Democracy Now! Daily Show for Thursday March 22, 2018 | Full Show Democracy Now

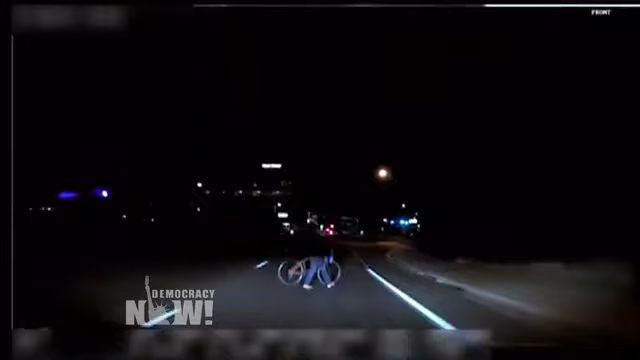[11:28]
An external camera shows the car about to strike pedestrian Elaine Hertzberg, who was pushing a bicycle across the four-lane road.
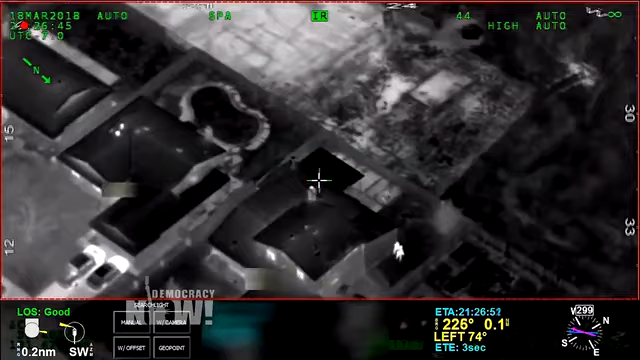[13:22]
One newly released video, taken from a police helicopter, shows thermal images of Clark being pursued outside his home by the two officers who draw their pistols on him. All I can tell is he's got a hoodie on.
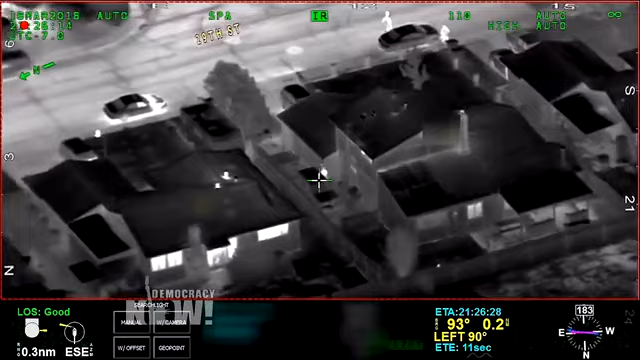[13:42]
He's running through the front yard of 29th Street. He's looking into another car that's in between the fence and the front yard.